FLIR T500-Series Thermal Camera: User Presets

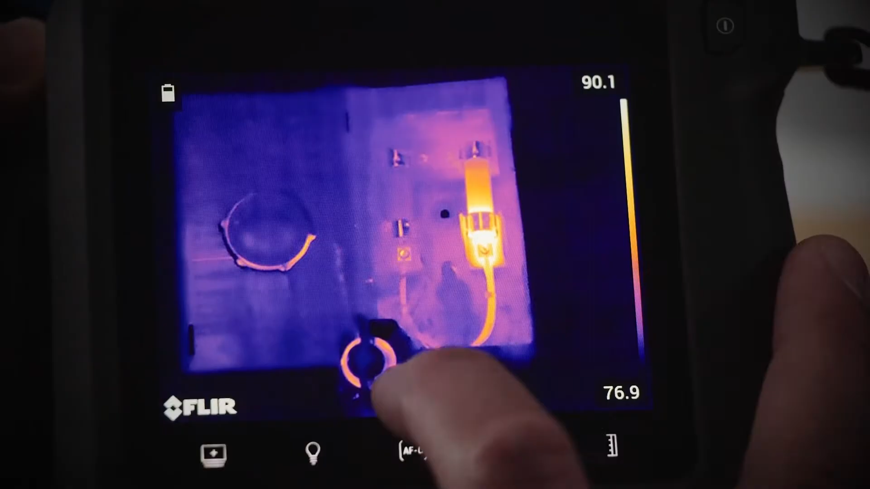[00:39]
You'll see the measurement function and on the right you'll see the two user presets,
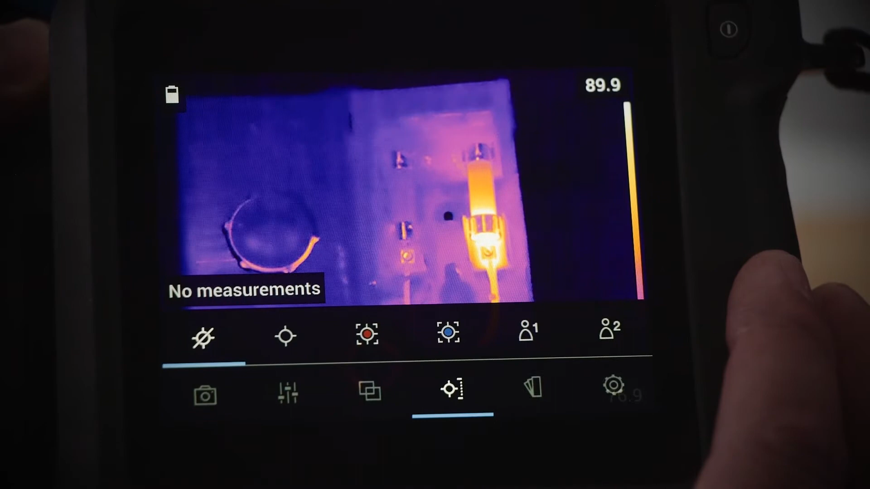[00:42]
user preset one and user preset two. To open a user preset, simply hold down the user preset button for three seconds.
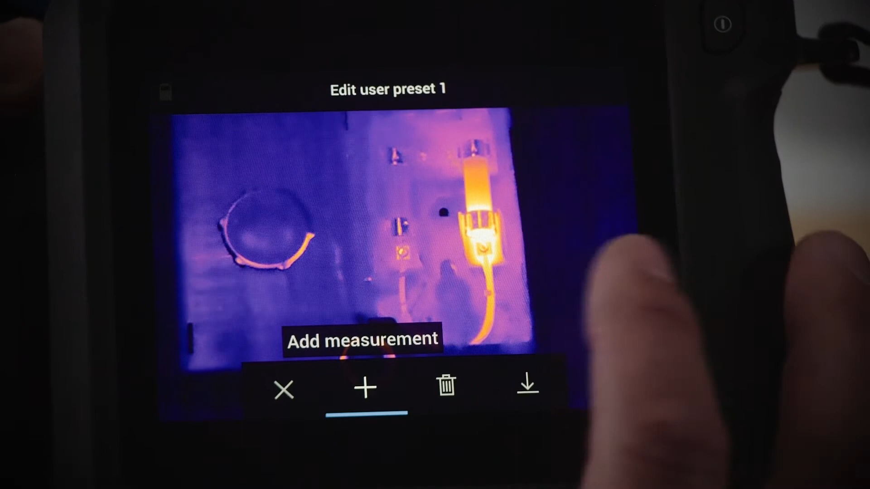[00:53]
Now, this opens the edit user preset menu. You'll need to choose two measurement analysis.
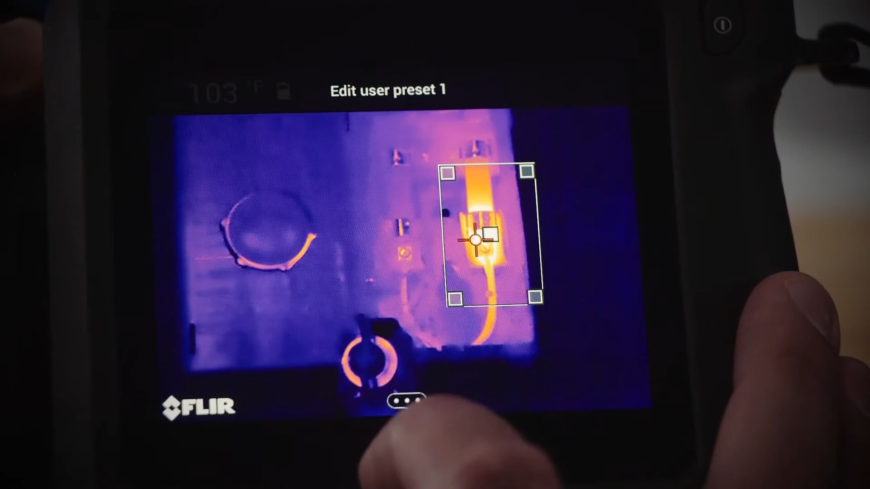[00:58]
I'm going to choose a box and a spot.
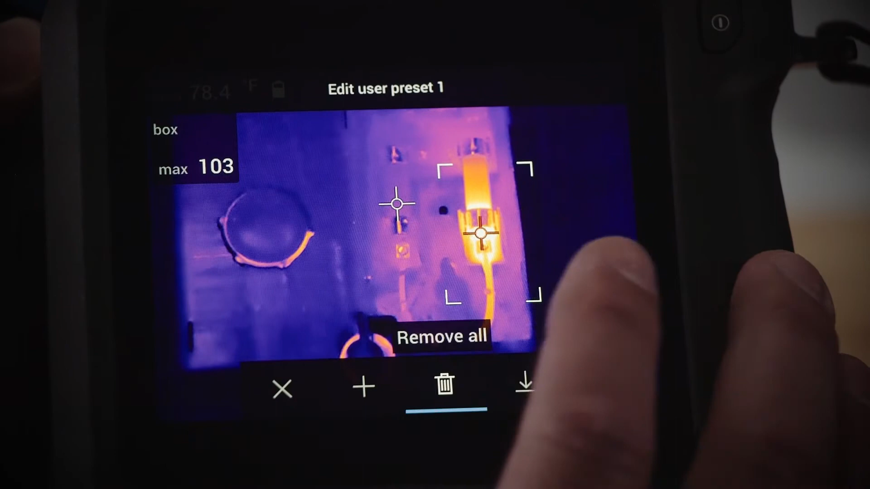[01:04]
After you choose the two analysis points, you need to add the Delta-T. It looks like a triangle on the right of the screen.
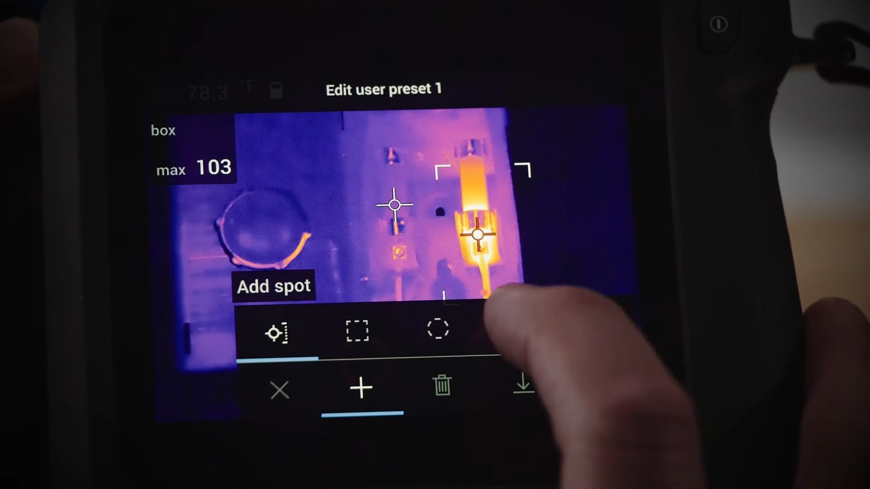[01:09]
I'm going to choose the max of box one minus the spot temperature.
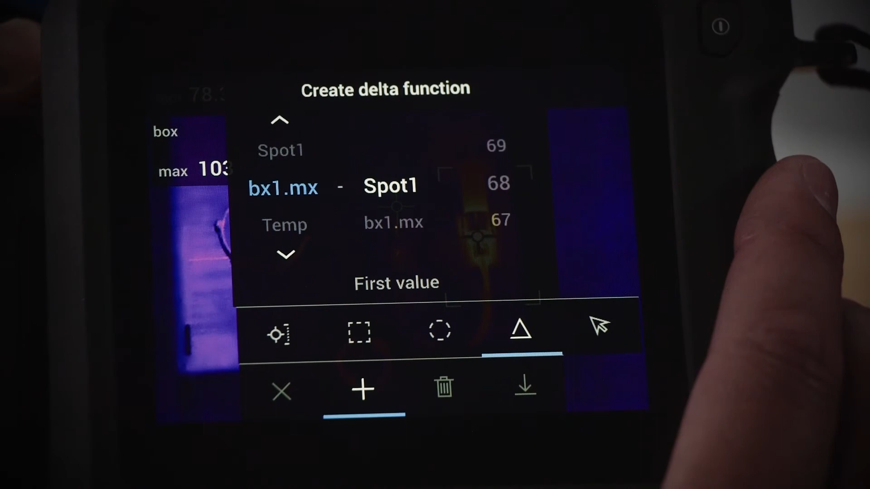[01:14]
To save your user preset, simply push the down arrow on the screen.
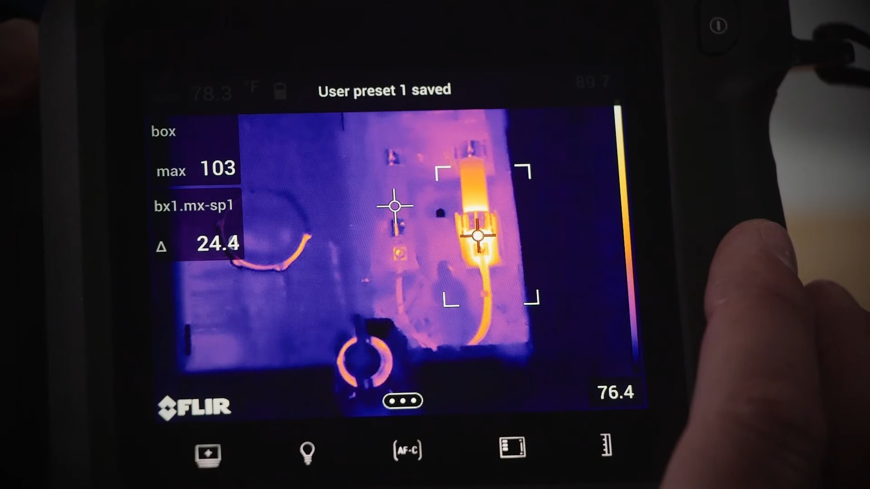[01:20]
After you do that, you'll see all three analysis features on the left side of your screen.